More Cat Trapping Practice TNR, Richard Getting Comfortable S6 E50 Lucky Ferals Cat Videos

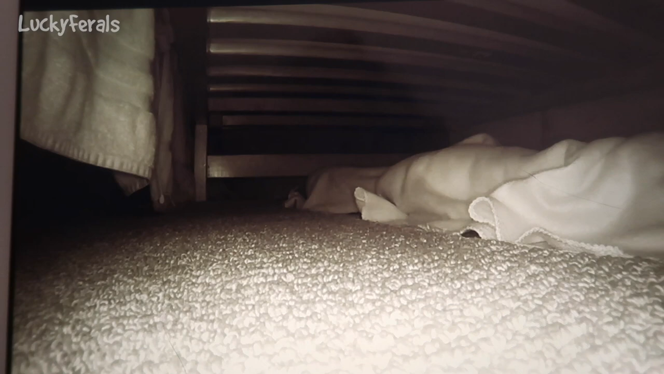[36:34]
So this is under the day sofa and I don't see him under here, so I don't know where he is unless he's, like, toward this way.